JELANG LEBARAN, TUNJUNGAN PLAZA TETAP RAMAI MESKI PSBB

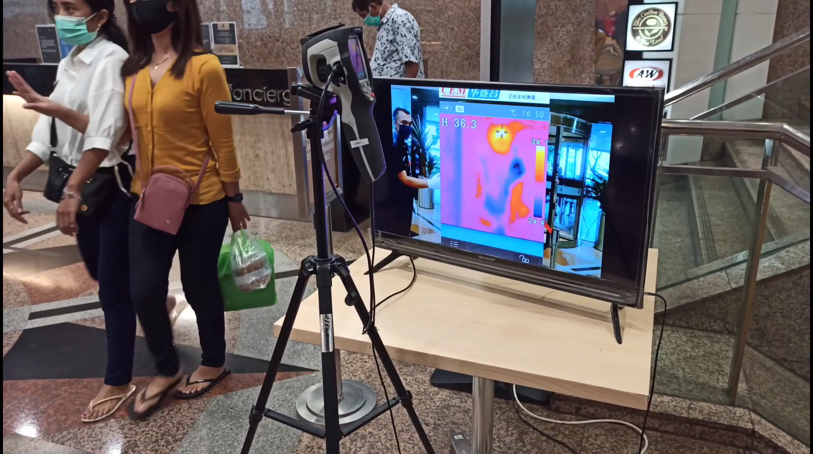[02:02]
warna kuning itu normal Seperti itu merah atau jingga, itu tidak normal suhu Dan itu ada angka
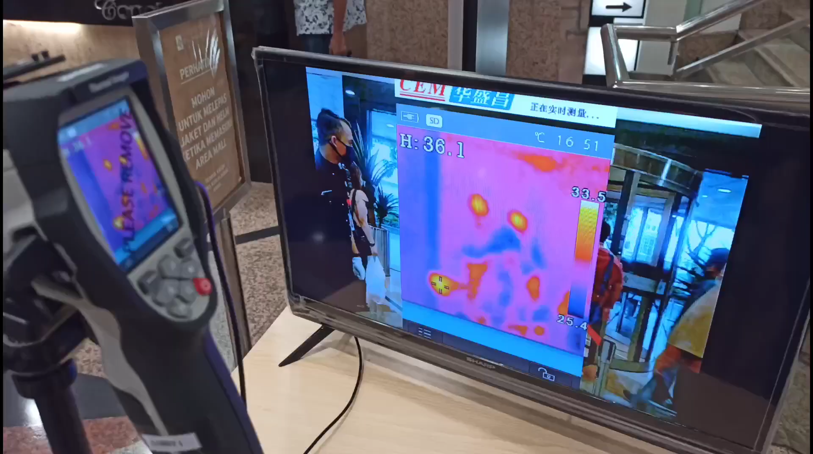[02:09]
yang menunjukkan suhu 36,5 Ini 38,